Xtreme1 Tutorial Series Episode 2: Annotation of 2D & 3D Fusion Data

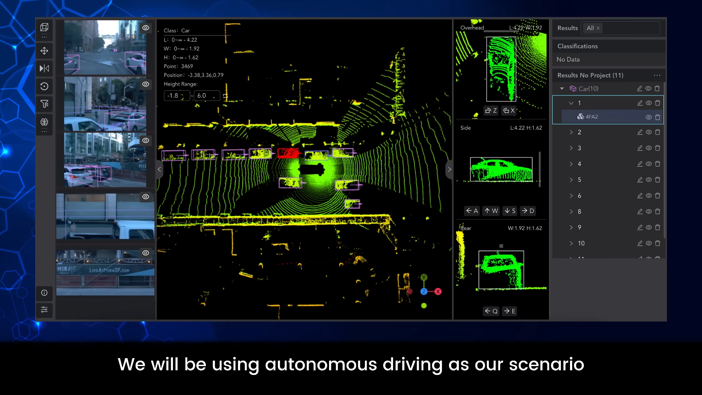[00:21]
We will be using autonomous driving as our scenario. To fill our dataset, a data acquisition vehicle is loaded with a LiDAR sensor and RGB camera.
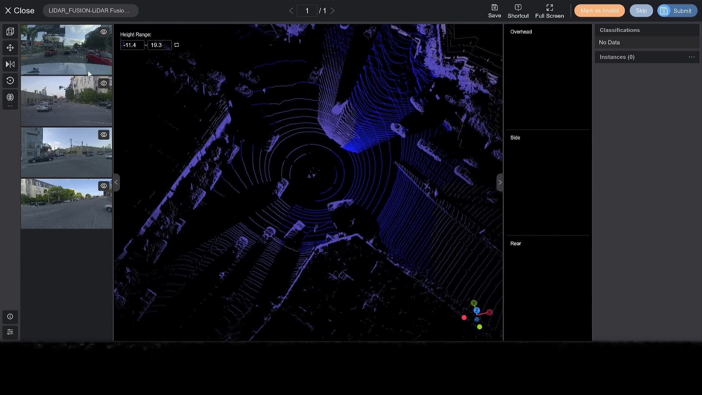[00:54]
On the left are 4 sets of 2D image data. On the top right are global classification labels. Just below the labels are results of the data annotation.
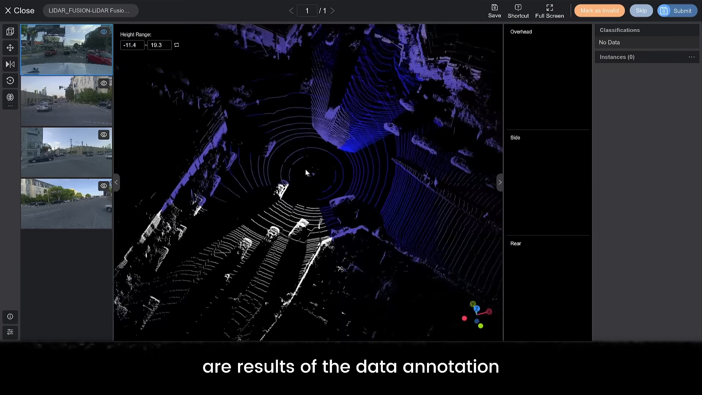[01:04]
We are working with 2D image and 3D LiDAR fusion data. Click the preview button on the 2D image. You can see the image data represented in 3D. You can also see the orientation data will be mapped onto the 2D image. This data is from 2D cameras.
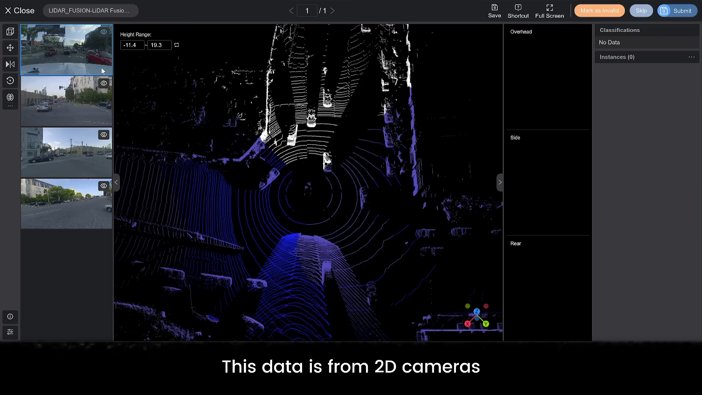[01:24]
The front, rear, left and right angles of the autonomous vehicle are represented here.
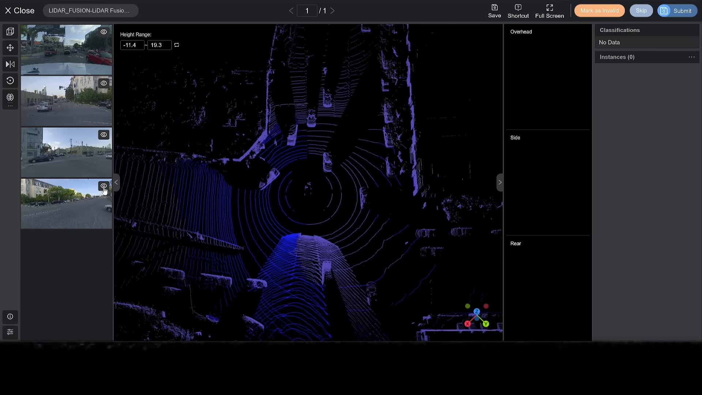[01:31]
Next, we will show you how to create a new 3D minimum bounding box.
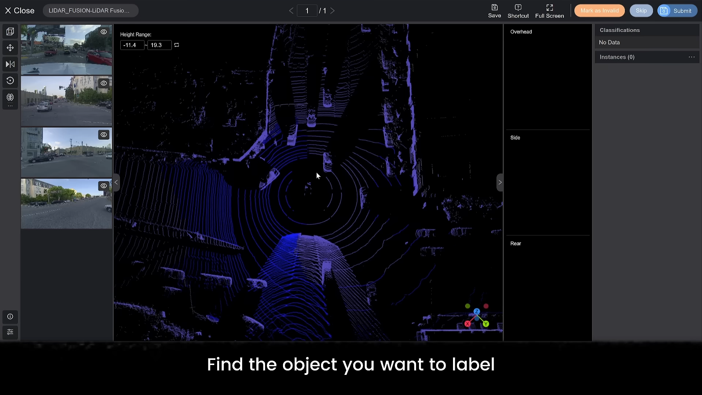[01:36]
Find the object you want to label. Use your left and right click with your mouse to manipulate the 3D image and zoom in.
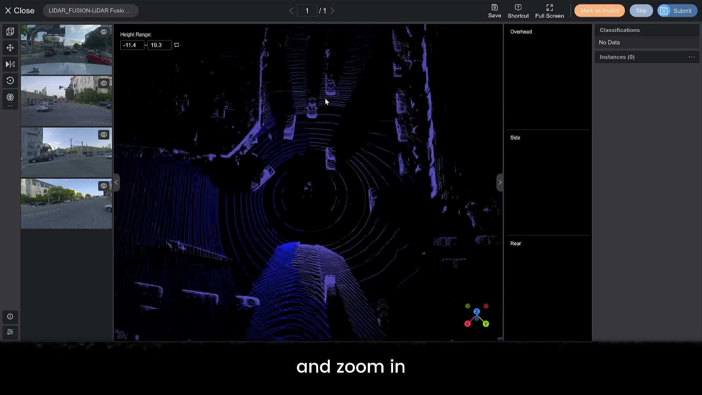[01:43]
Make sure you are directly above the object.
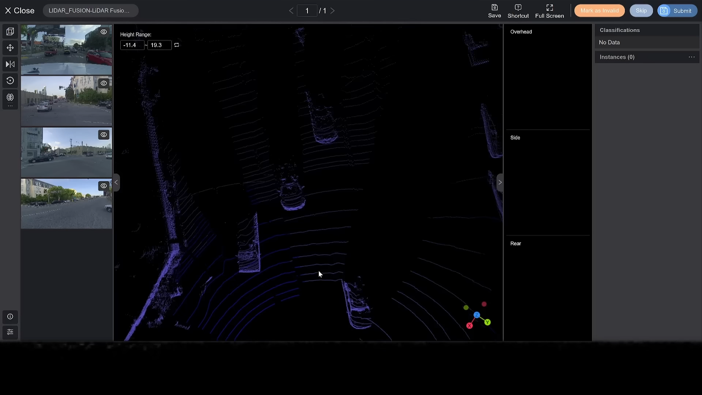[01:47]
Click the keyboard shortcut of F from the oblique rear of the car. Click 3 times on each of the corners to make an open box shape.
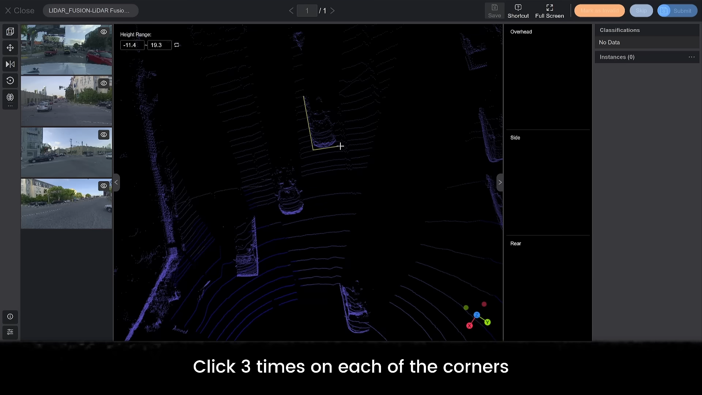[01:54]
For example, top left, bottom left, lower right.
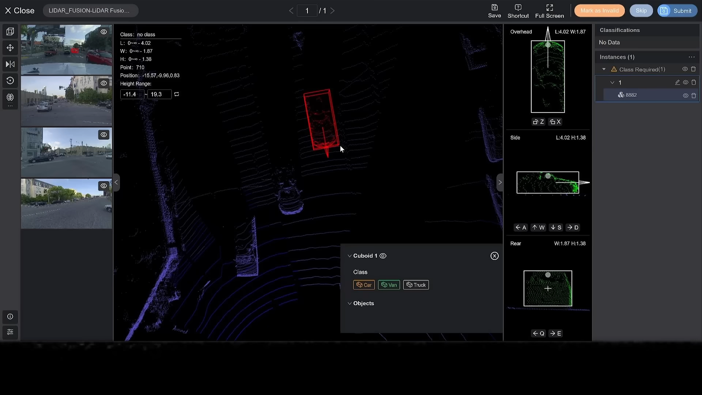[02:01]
A closely bound 3D cuboid will be generated. Select relevant labels and attributes. See the 3 images on the right side.
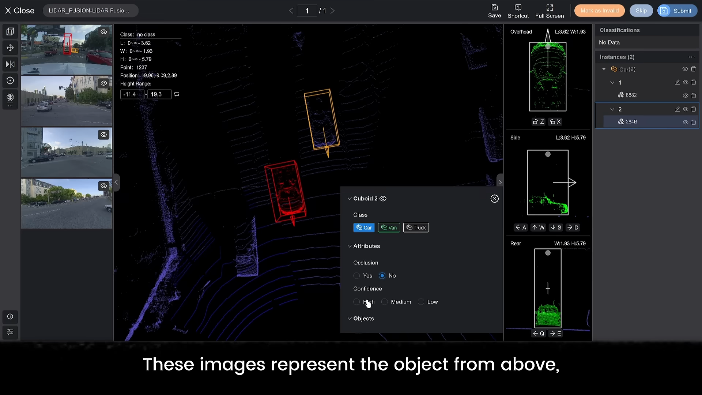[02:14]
These images represent the object from above, side, and rear. Observe the marked object.
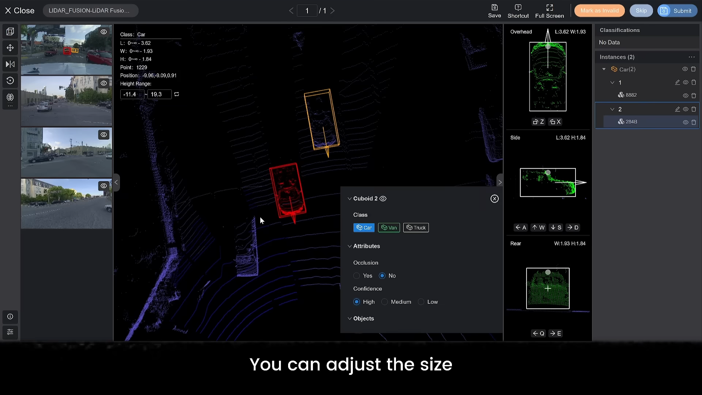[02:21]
You can adjust the size and position of the bounding box. It can also be adjusted through keyboard shortcuts.
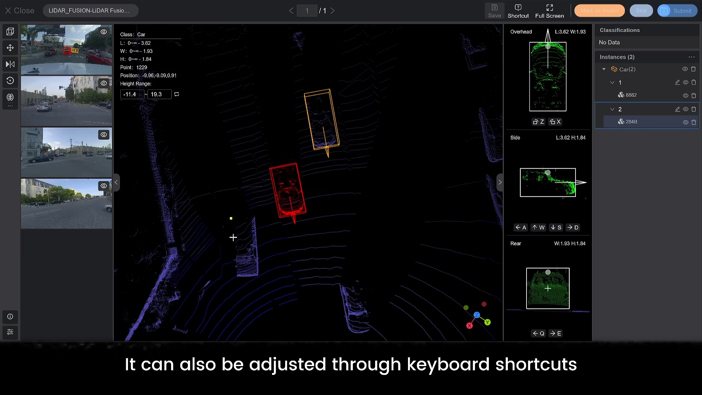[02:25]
While you are annotating 3D data.
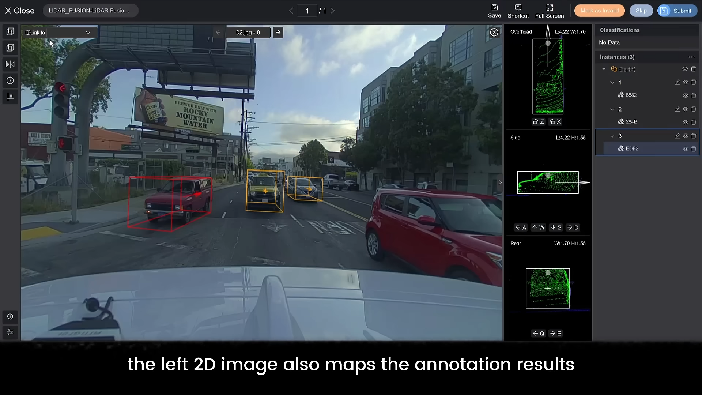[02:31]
The left 2D image also maps the annotation results. Pseudo 3D frames can be generated based on 2D images. You can also generate a cuboid box here.
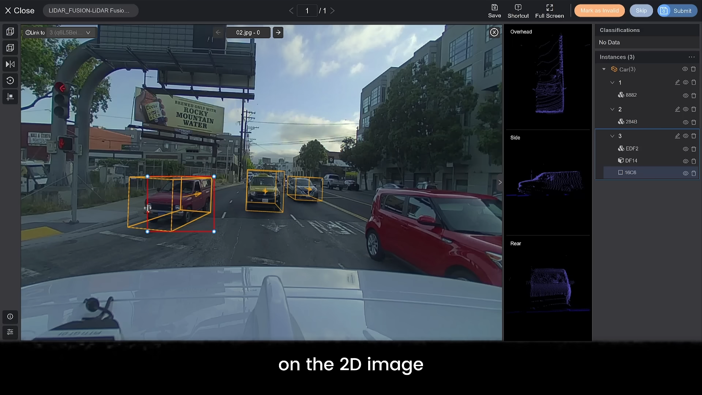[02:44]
On the 2D image. You can also adjust the size and position of the box.
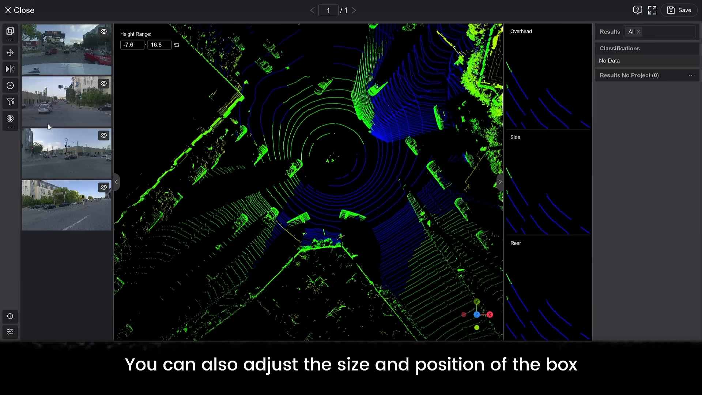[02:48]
You can automatically pre-label objects with built-in models. Click on the small three dots next to the button called run model on the left. These are the AI annotation settings.
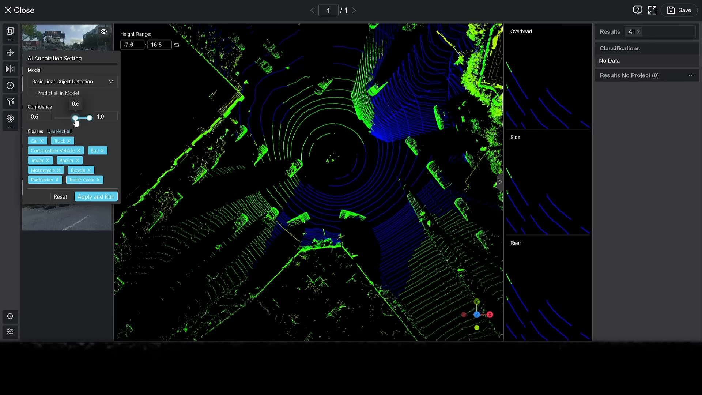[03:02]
Set your desired label specifications, such as data confidence. Click apply and run.
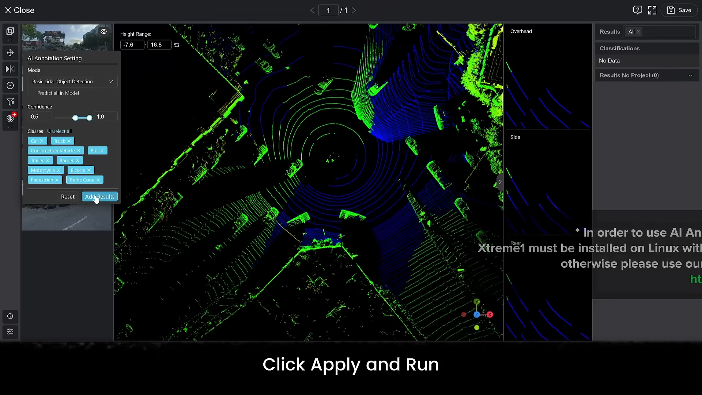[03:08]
The built-in model can be used for fast model pre-processing.
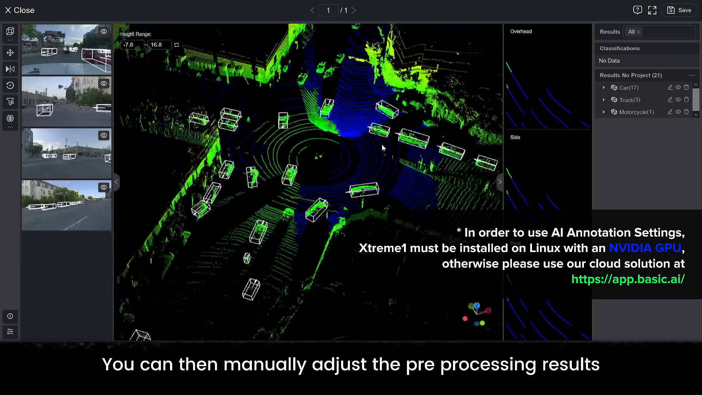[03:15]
You can then manually adjust the pre-processing results. You can make fine adjustments to make sure the cuboid fits the target object perfectly.
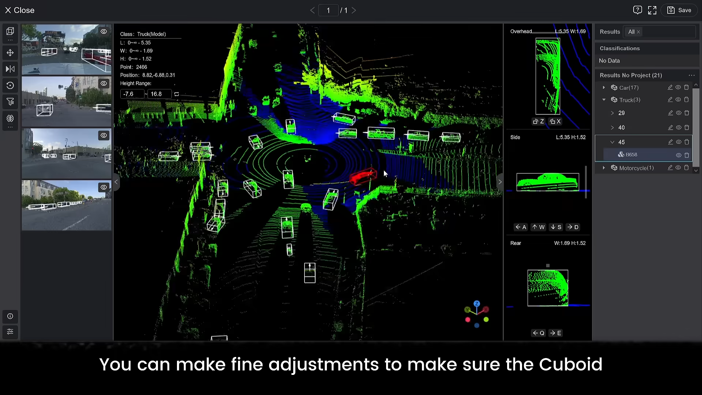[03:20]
Some objects are occluded or far away.
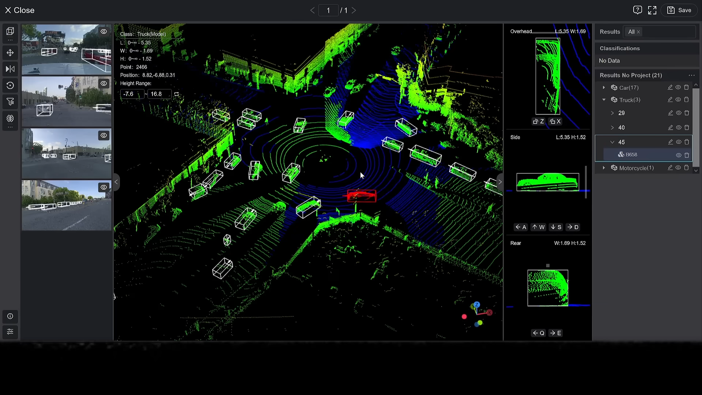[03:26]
Normally, these objects are not easily annotated.
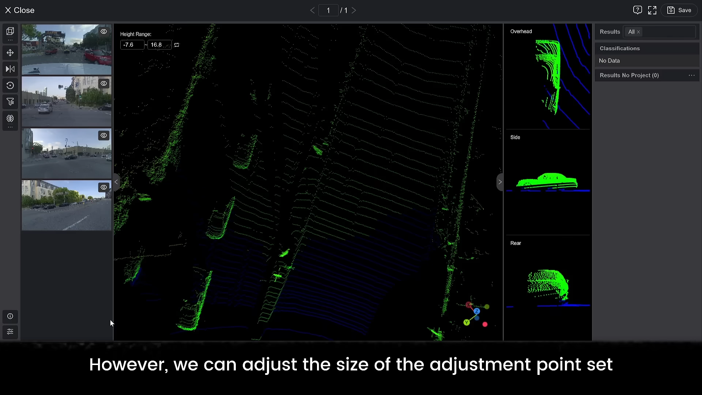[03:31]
However, we can adjust the size of the adjustment points set in the lower left corner button.
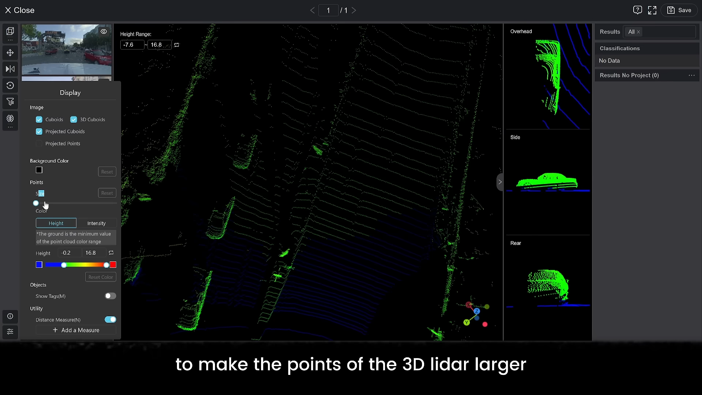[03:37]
Use the slider to make the points of the 3D LiDAR larger. After amplifying, create a 3D bounding box.
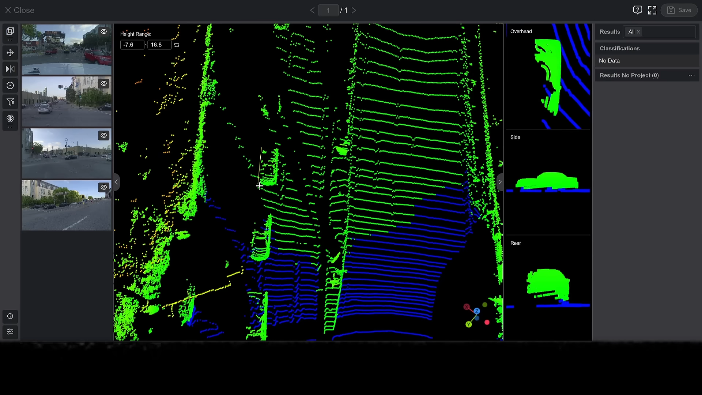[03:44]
Also, identify the labels of objects through the 2D image on the left.
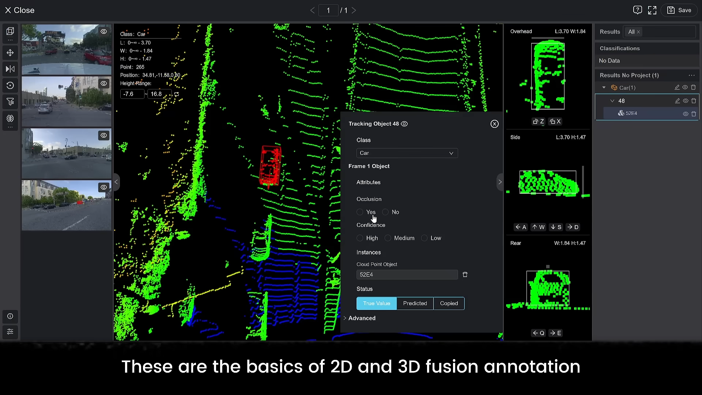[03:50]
These are the basics of 2D and 3D fusion annotation. We should practice more to quickly and accurately label objects.
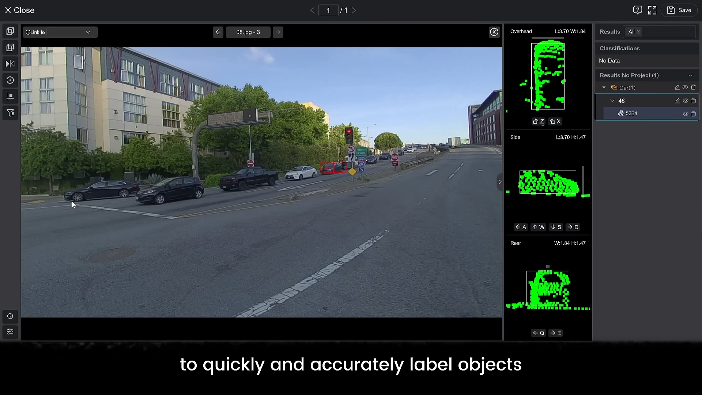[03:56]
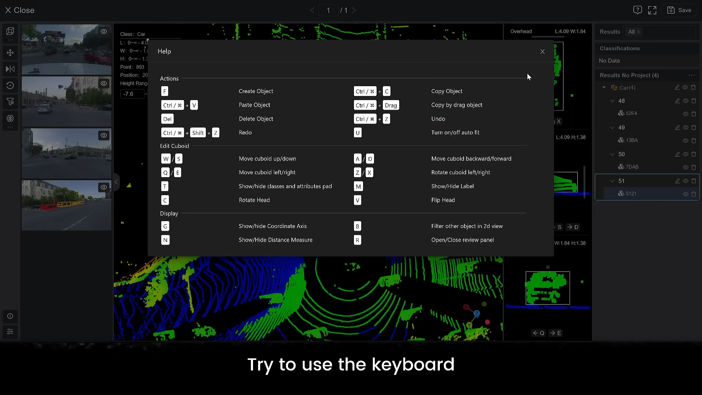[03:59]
Try to use the keyboard shortcuts when adjusting the bounding box position.
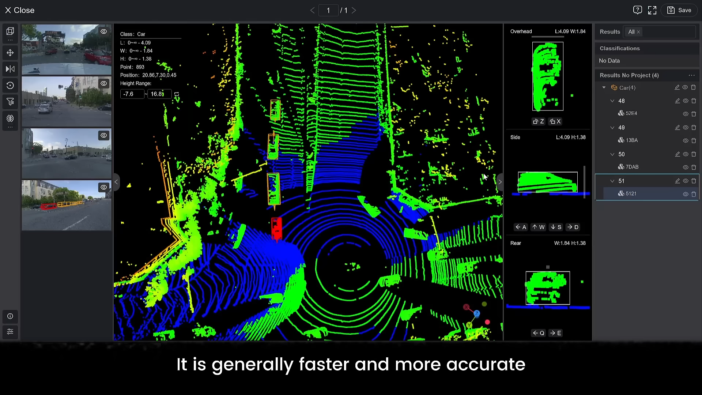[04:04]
It is generally faster and more accurate. Finally, click save and your results will be stored. Congrats!